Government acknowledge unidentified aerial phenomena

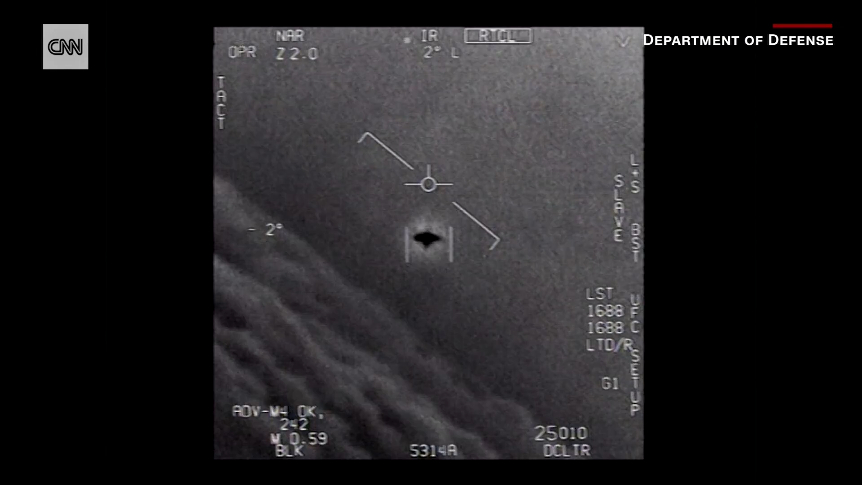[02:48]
That does not appear to be happening at all. There's no air intake. There's no exhaust.
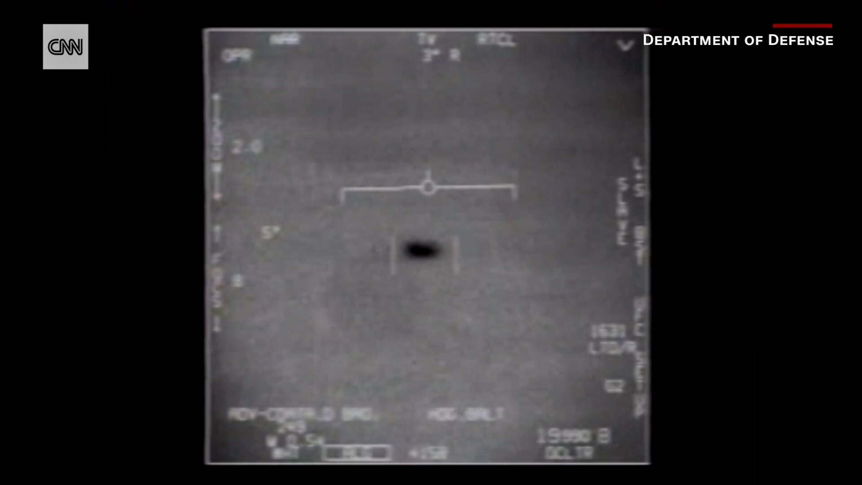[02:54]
And they're able to move it hundreds of miles an hour without any obvious source of propulsion. The intelligence report states that many of the UAP sightings, quote, tended to cluster around U.S.